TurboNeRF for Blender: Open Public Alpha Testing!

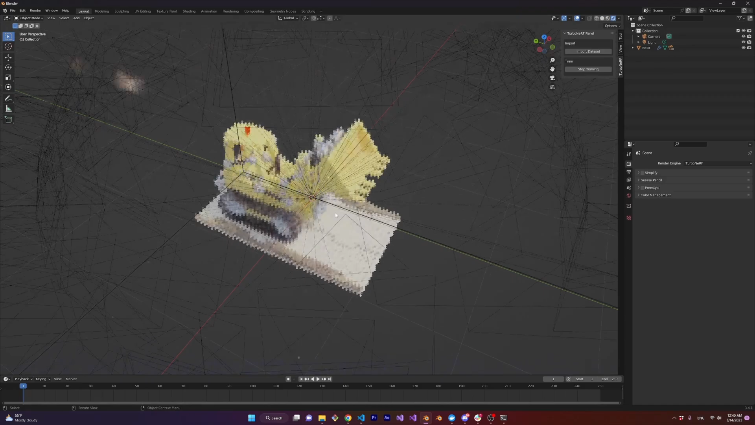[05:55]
And boom you should now see a very pixelated nerf. You may notice that the colors look pretty washed out.
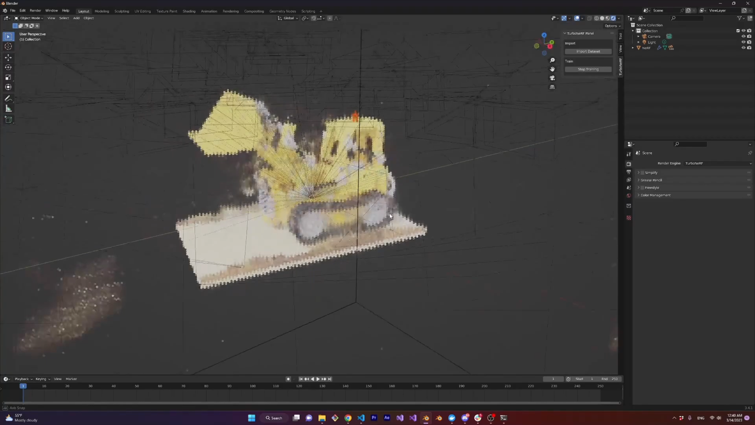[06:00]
This is on my to-do list to solve but you can get around it right now by opening up the color management properties and changing the view transform from filmic to raw.